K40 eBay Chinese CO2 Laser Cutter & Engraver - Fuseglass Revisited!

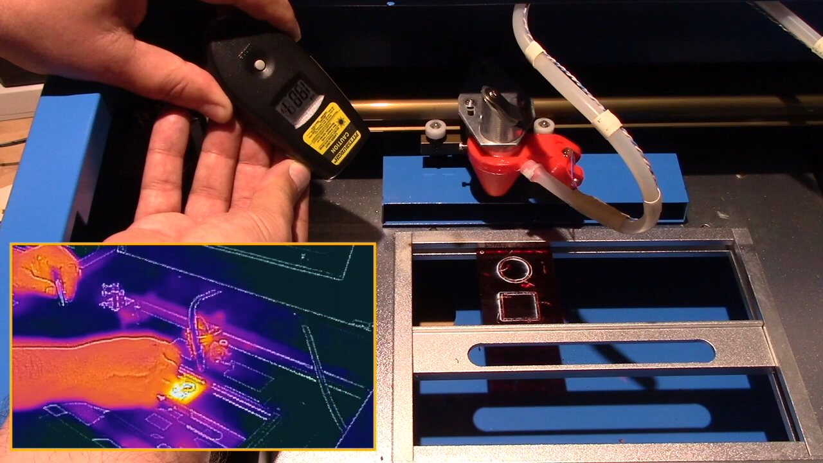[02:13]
Not sure if that's coming out about 180 degrees on the glass temperature.
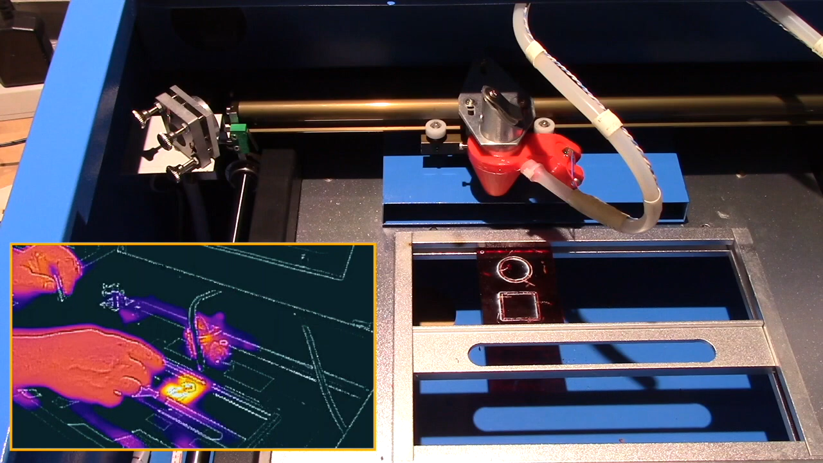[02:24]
Let's see. See if I can get the FLIR cameras sort of run down on battery.
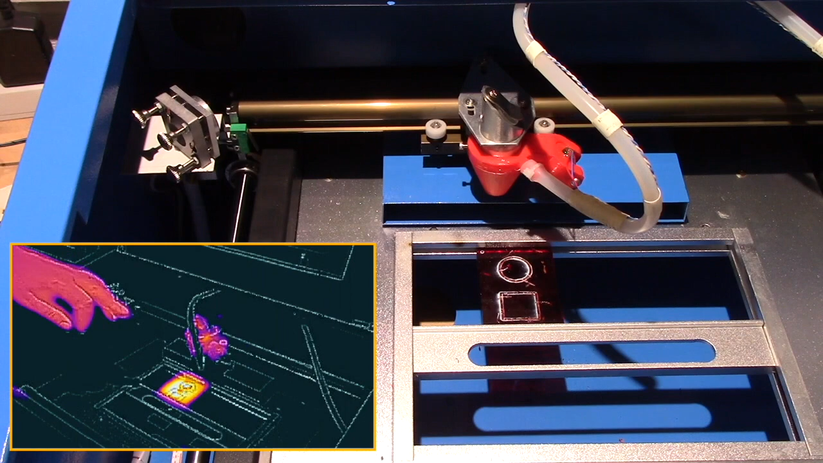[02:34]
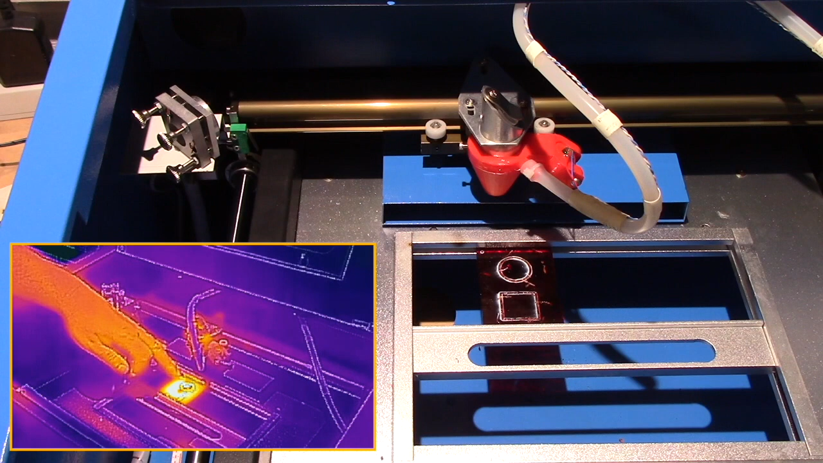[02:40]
See if I can get a quick insert video. But, from the FLIR image that you can now see, you can see how hot that is.
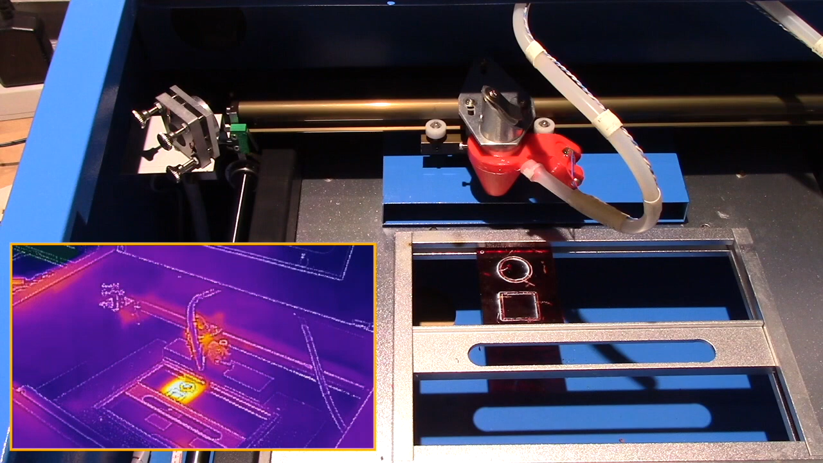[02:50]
This is probably about 40 some passes. Okay, we're back.